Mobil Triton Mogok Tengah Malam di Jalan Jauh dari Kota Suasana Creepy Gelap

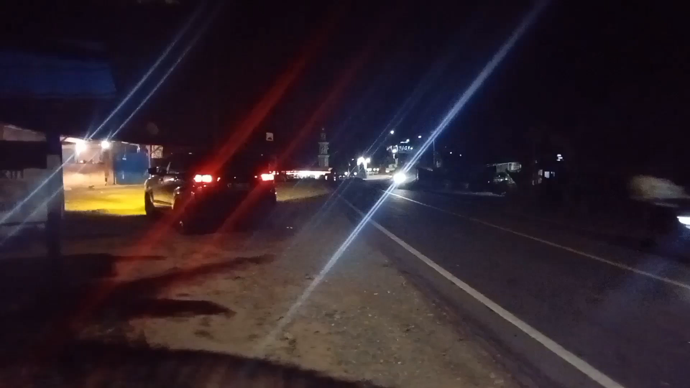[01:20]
Kita posisi mogok di situ ya teman-teman, yang lampu hazardnya nyala itu ya.